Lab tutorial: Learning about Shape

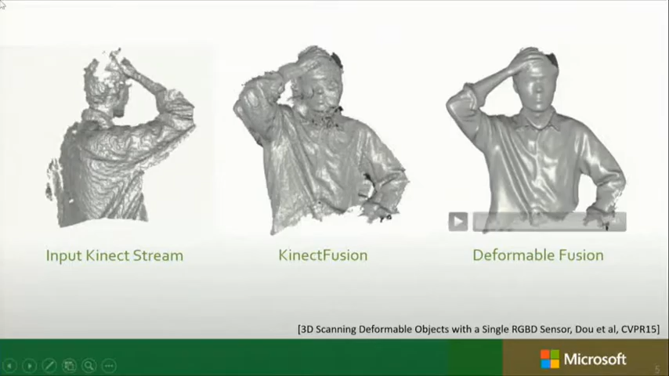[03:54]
If we ran that input through Kinect Fusion, even though this person is only moving, is not moving very non-rigidly, if we ran it through Kinect Fusion, we would get a big mess. But by using, again, some of the tools I'm going to talk about,
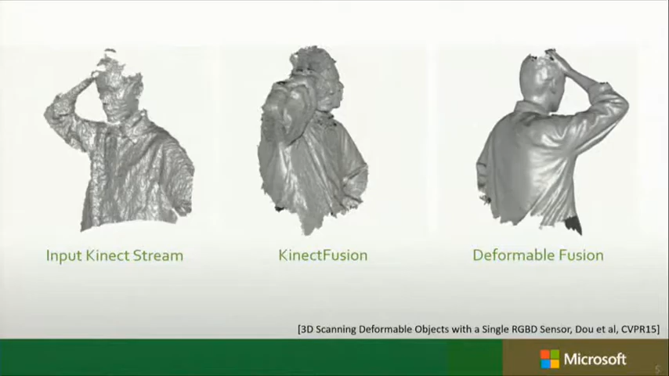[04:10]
we're able to build a rigid model of the person, despite the fact that the person is moving non-rigidly in the input sequence. And again, using the sort of ideas that I'm going to talk about.
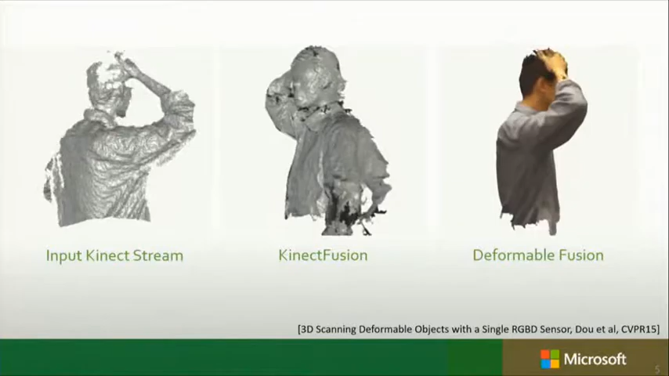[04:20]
Before that, again, using some of these ideas, I don't know how many of you have seen this, but I think I rarely get tired of it.